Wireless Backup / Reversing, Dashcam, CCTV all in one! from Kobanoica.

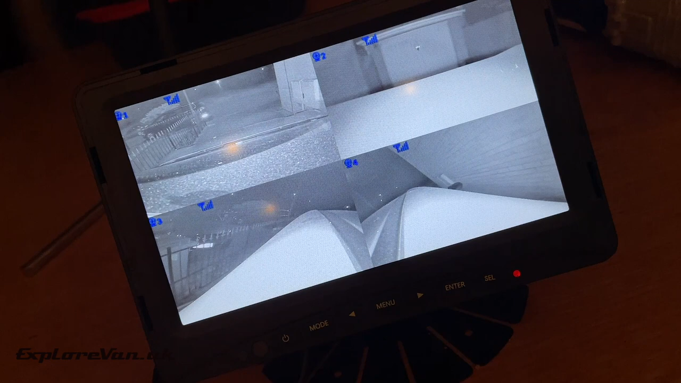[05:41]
if the vehicle was stolen we'd have the footage still. We were also impressed with the infrared night vision of the cameras.
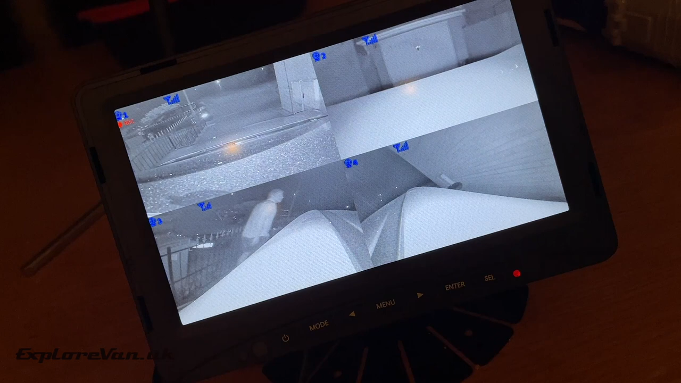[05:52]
So overall what do we think?